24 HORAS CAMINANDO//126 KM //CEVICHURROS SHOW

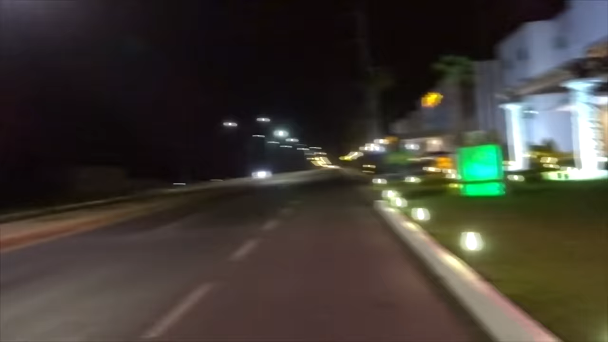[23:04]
Está solo, solo, solo. Solo, solo. Y puros carros pasan.